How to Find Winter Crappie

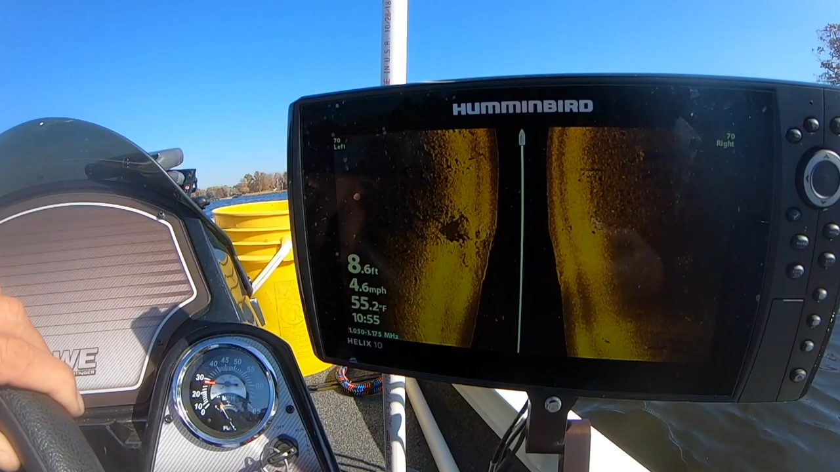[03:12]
On screen: depth 8.6 ft, water 55.2°F, speed 4.6 mph
there's a lot of fish right here okay so we kind of remember that keep that let's put you up here now all right so the first thing i'm going to do is i'm going to check it out with live film
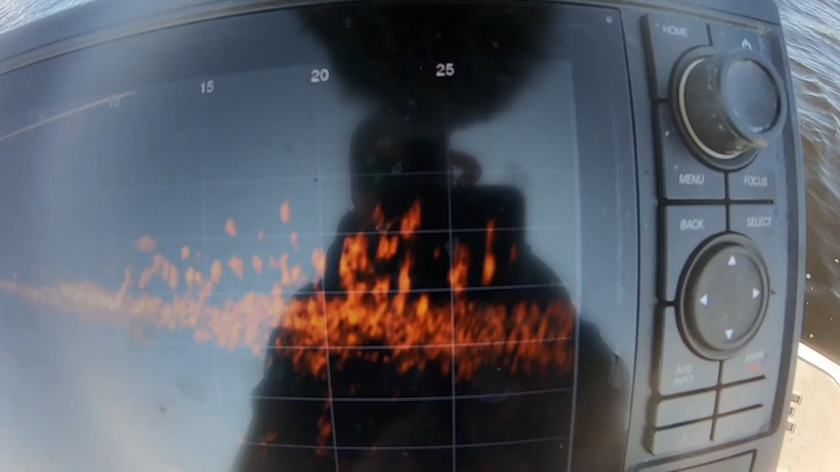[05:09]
hanging out in and out from this little about six foot down and those are the fish we're going to be catching
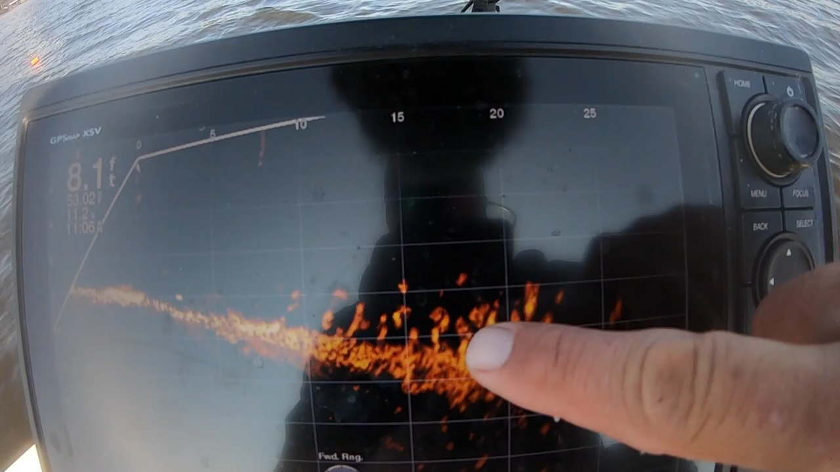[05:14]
On screen: depth 8.1 ft
for the rest of the day just a great image so that's what it looks like scanning they're just out there hovering and uh we're going to see how many we can catch here today i think we're going to have a we're going to have a good day that was really quick
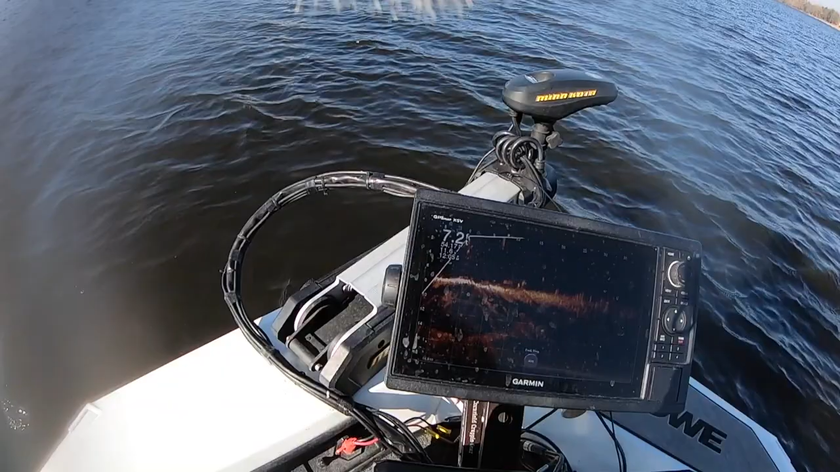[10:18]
see those fish they're swimming around at the bottom down there at six foot